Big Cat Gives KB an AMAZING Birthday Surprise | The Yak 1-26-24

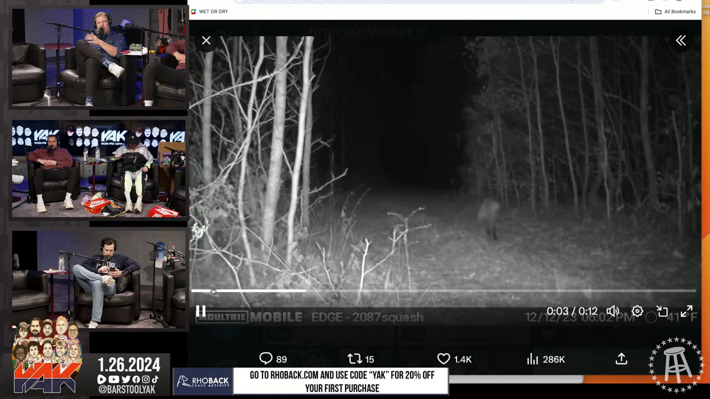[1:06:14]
The bobcat eats the bobcat eats the hogs, and the hogs are probably good for the deer because the bobcat's going to eat the hogs before it's going to eat the deer. But the bobcat will eat both of them. Damn. Yeah. That is a big ass. It's a big boy. It's a big boy. It's about 30 yards south of my house. Fuck. Ooh, yeah, and that's the first like one that. We've ever. We got gators now, too. What? Gators.
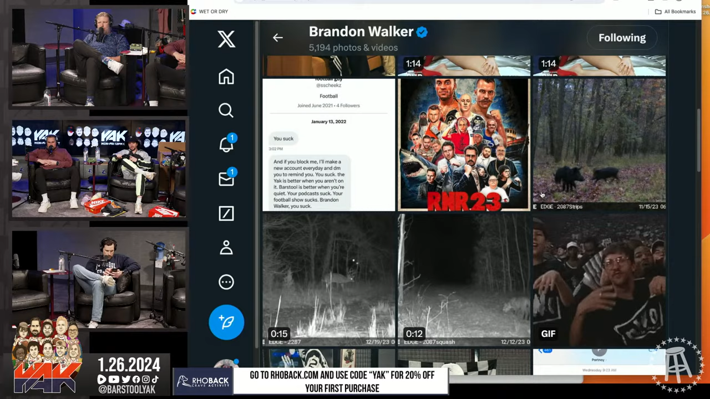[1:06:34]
You got Jumanji in your backyard? Oh, those are the pigs? Those are the hogs, yeah. These are your pigs? These are from my game camera that's behind my house. Oh, I didn't know. Cool.
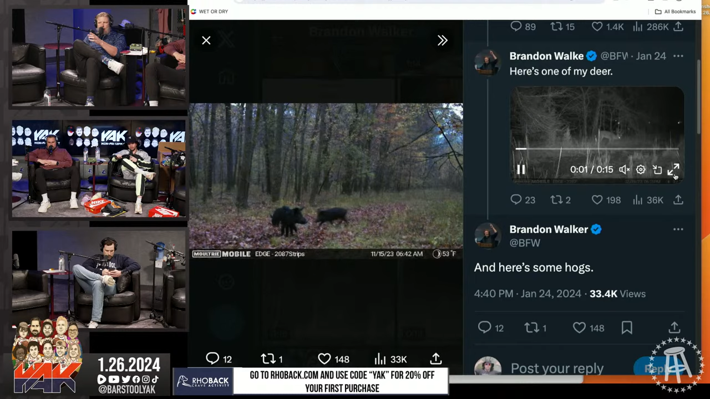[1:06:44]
So it's a camera that if you put it there and something walks by it, it takes a picture of them or video. I want to see the bobcat eat something on the camera. I don't know if he'll do it right out there in front.
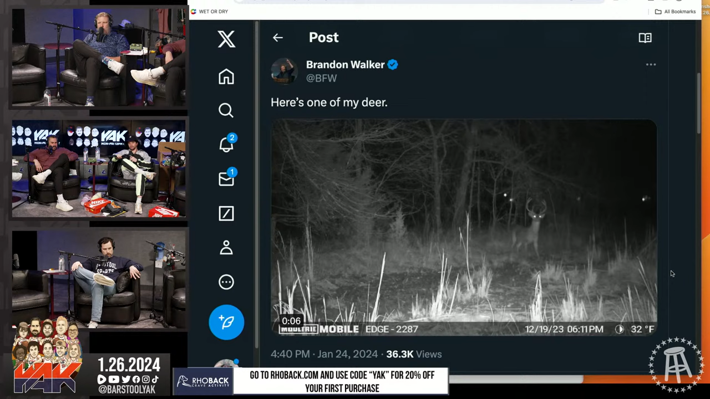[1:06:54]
That's a big old boy right there. But that's pointing actually towards my house. It spins sometimes. Got it. Mm-hmm. That's pretty cool. Yep.